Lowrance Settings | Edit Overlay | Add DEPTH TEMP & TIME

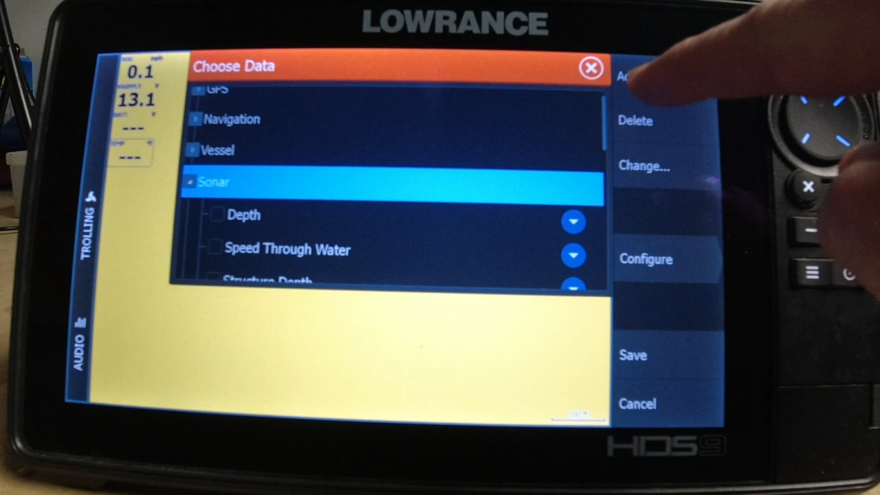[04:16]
but you can see over here on the right-hand side of the screen, you can actually see that you have more information.
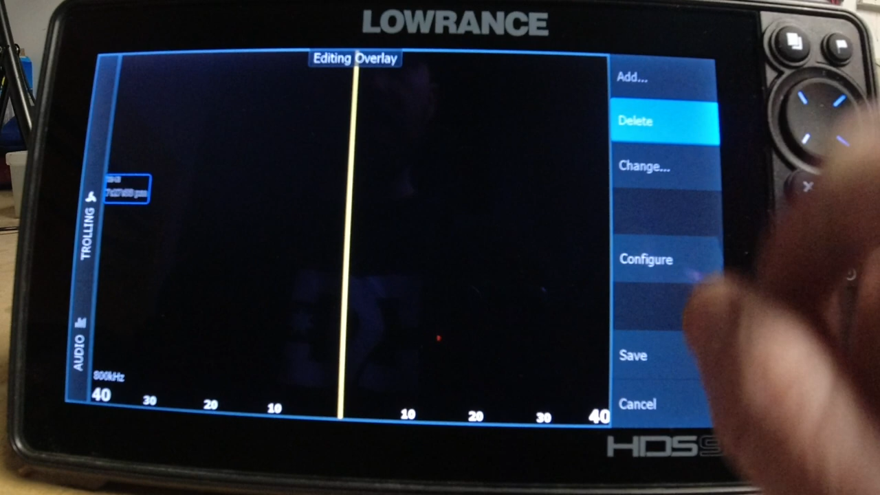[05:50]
delete, delete, save. You can say we want to add it back, edit overlay, add, sonar, let's go depth,
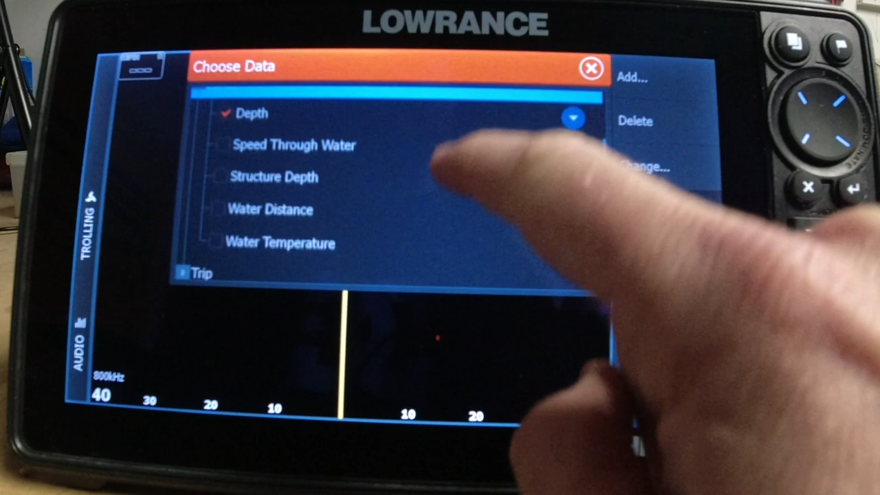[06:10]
let's go water temperature, and time.
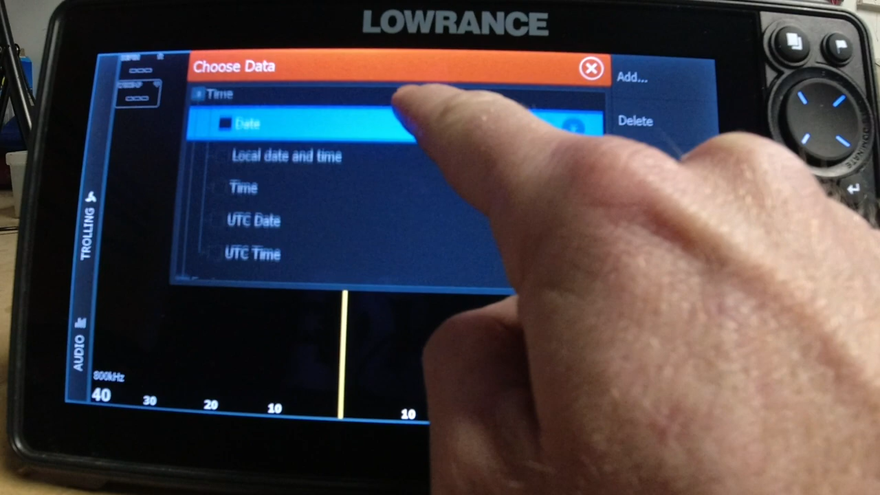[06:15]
Save it.
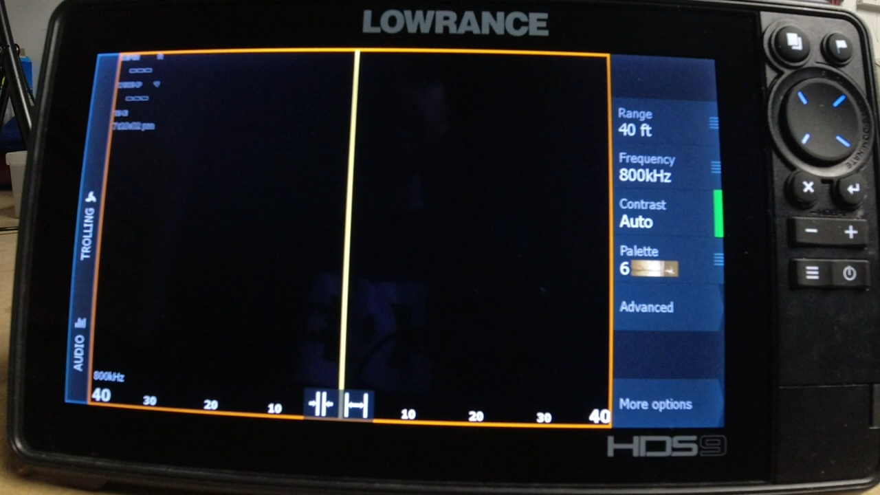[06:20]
So, now we're locked in. Guys, this is a real simple, easy step. If you guys want to add information to your screen, make sure you go to the screen that you want to add the information to.